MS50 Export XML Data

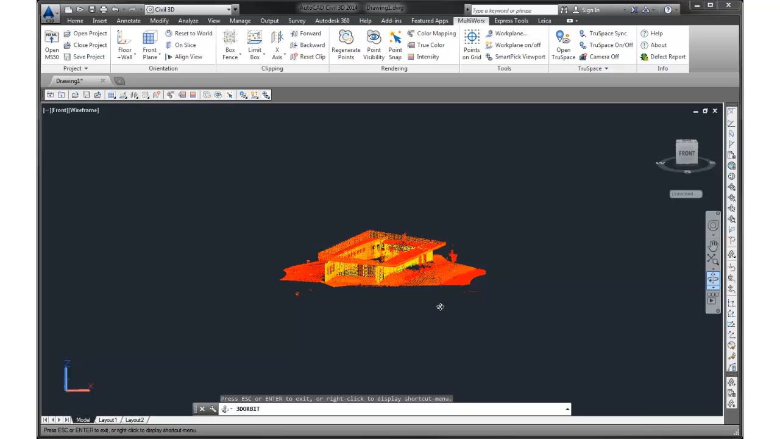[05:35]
And, of course, we can look at that either in the intensities that came in or in the true color,
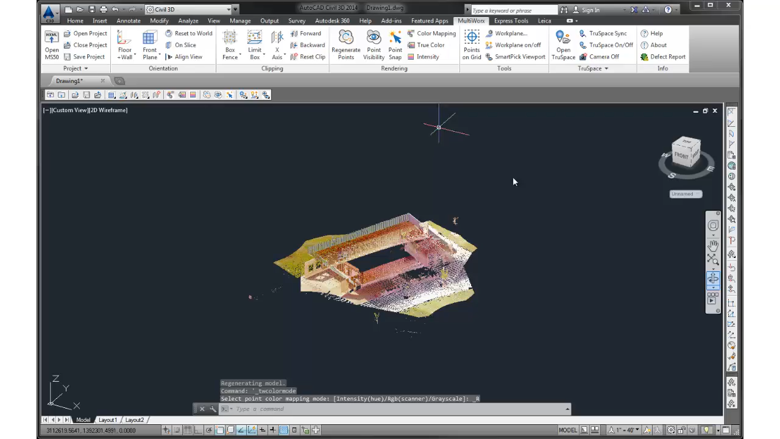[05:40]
you know, any way we want to do this, and we can start working with and extracting information from our scan data.
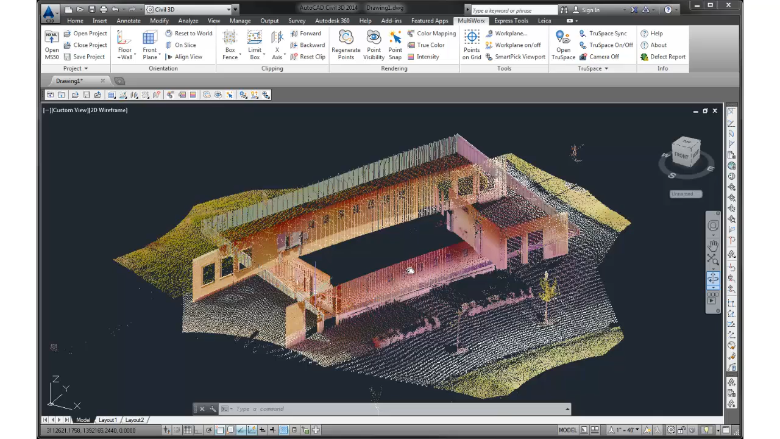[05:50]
Now, of course, the remainder of the survey data would be brought in through the normal method for survey data.